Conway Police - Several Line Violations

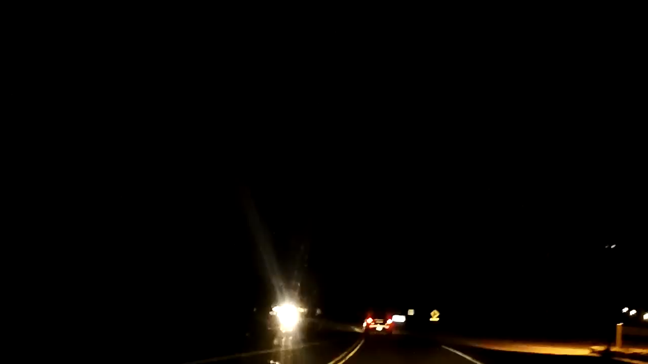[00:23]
Well, again, I'm behind a law enforcement officer. This is a Conway police, vehicle number two, it looks like, with several, look, yellow line violations. Now, if I was driving the way this officer has been driving the last half mile or so that I've noticed him, I would be pulled over by now. Look, almost again. Yeah, oh, I know, you're busy. You've got all these distractions, texting, calling, computer, whatever you're doing.